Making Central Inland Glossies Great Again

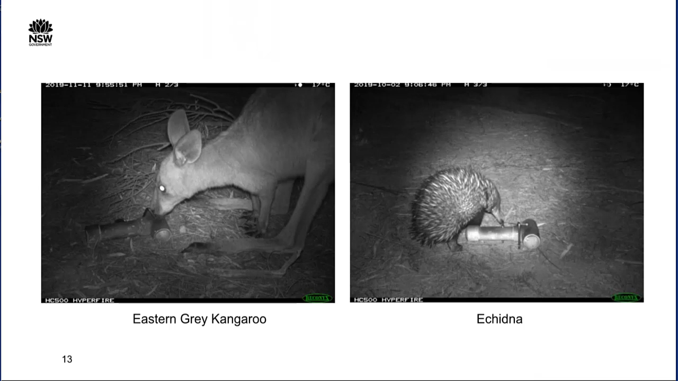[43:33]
um so hence we get a gray photo on the left eastern gray kangaroo so on the right it's an echidna we can also get pictures of